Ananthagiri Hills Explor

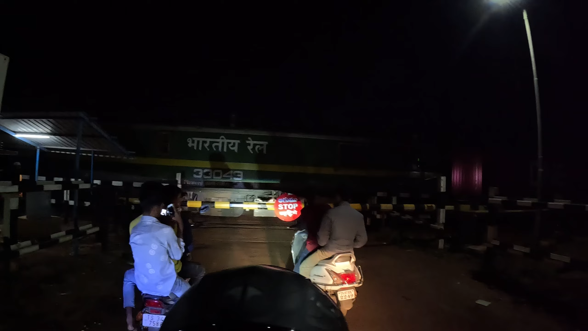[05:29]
फाइनली गाइस ट्रेन चले गया और हम लोग दादी का फाटक क्रॉस कर रहे हैं।
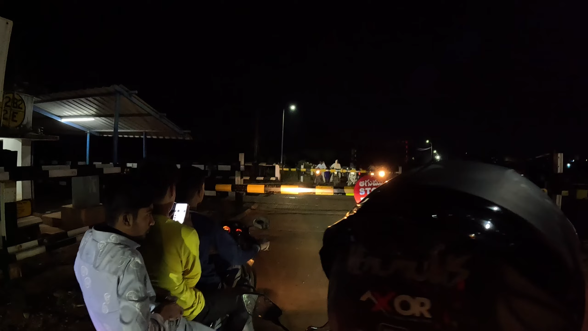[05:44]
हम जा रहे हैं
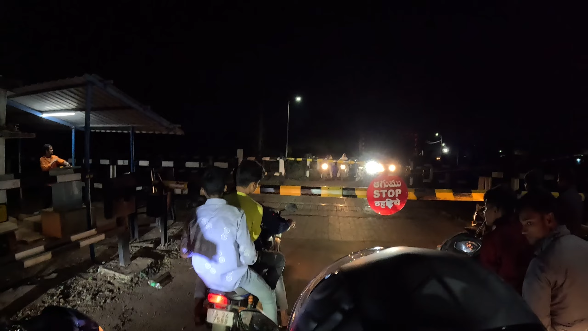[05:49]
और जा रहे हैं। ये उठ गया, सब रेस के लिए तैयार हो गए।
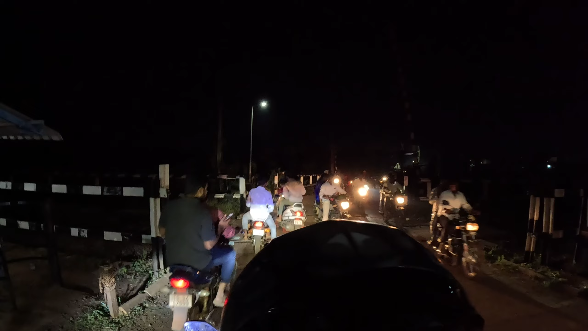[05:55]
कौन पहले जाएगा? ये अंकल पता नहीं स्टार्ट कर रहे हैं बीच में रुक के।
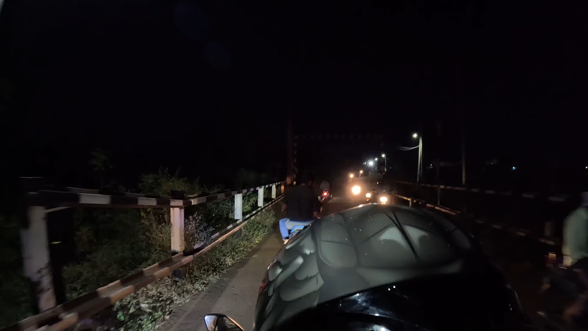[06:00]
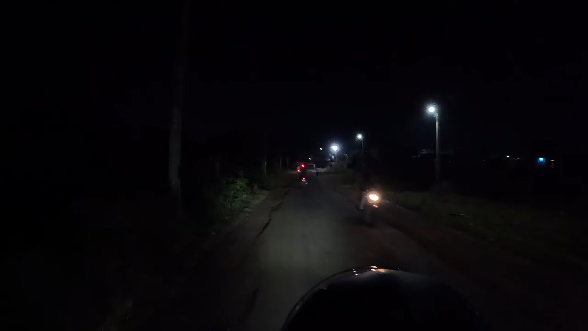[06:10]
और हम जा रहे हैं, ये देखो गाइस ये रास्ता है। सब रेसिंग करते हुए आगे चलेंगे।